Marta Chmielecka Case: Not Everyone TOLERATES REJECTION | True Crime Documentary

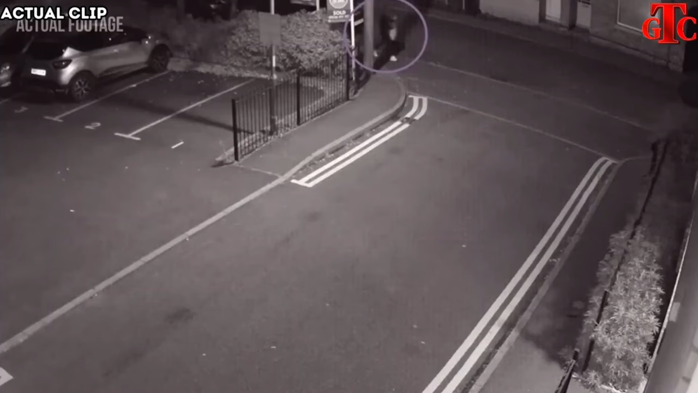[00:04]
A woman walking alone on her way home from a night out.
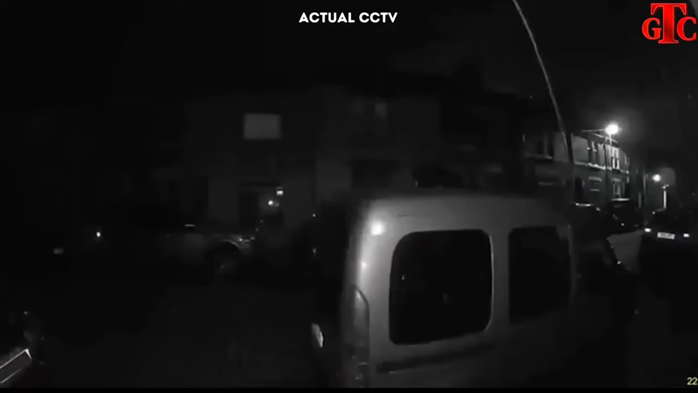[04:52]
Recorded Marta coughing. And also showed.
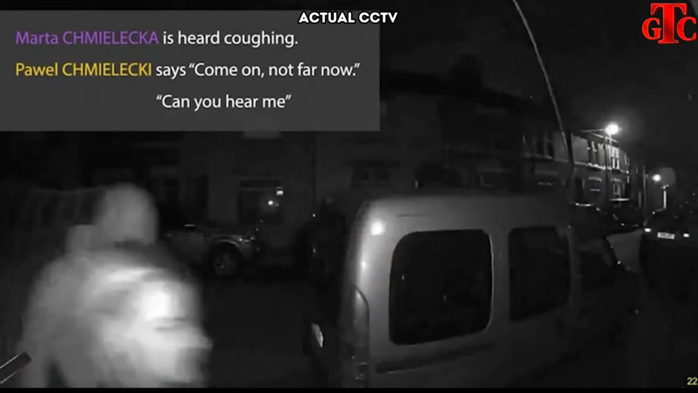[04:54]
She may have been quite injured. Powell can be heard. Saying come on. Not far now. Can you hear me?
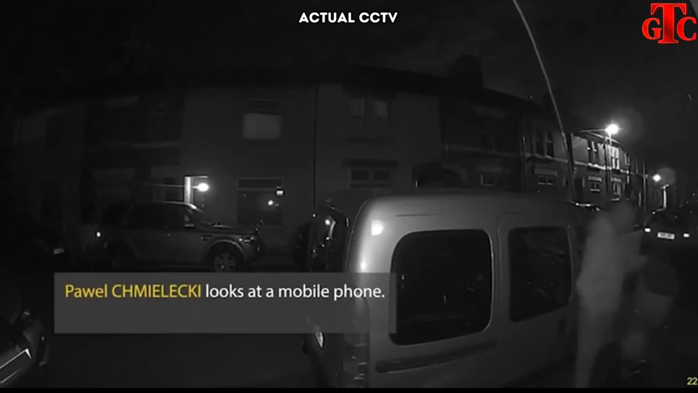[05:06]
And in those chilling moments. The stage was set for a tragedy that would shake the quiet streets of Kettering to their core.